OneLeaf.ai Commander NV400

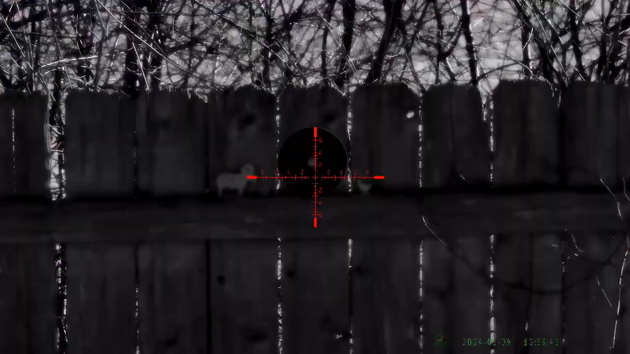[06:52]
This one is starlight, night vision mode, and back to daylight.
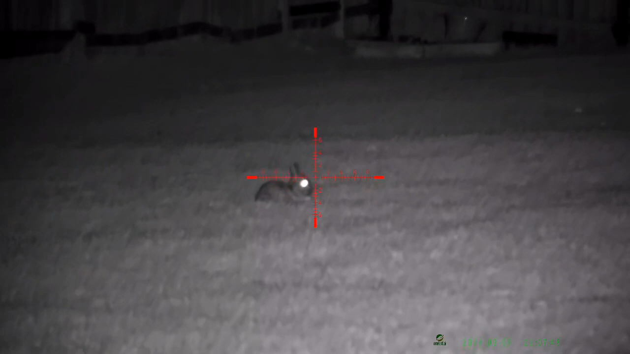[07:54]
And guys, it looks very clear. At 31 yards, you can see this rabbit very very clear.
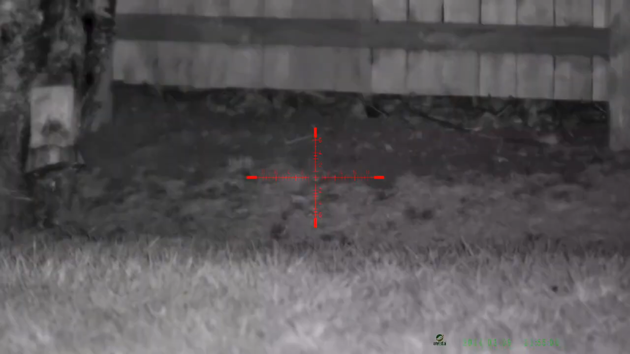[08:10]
If you achieve the right tune, you will get a very clear video. Just take your time and practice a lot at different distance.
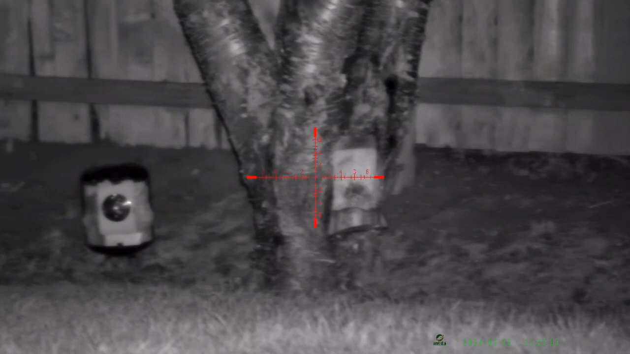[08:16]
I noticed the system just requires a micro-adjustment.
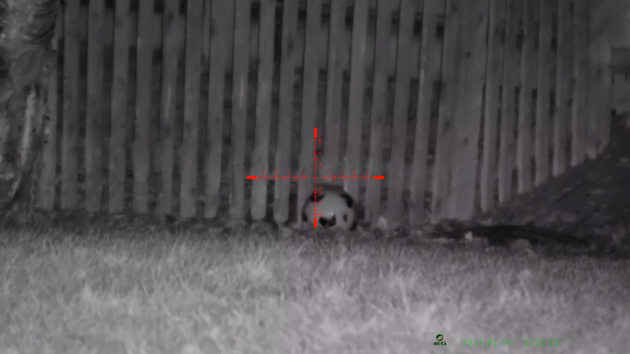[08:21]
In my point of view, this entry level night vision scope can hang around with mid-priced night vision scope. So, I think all I need is a better IR flashlight.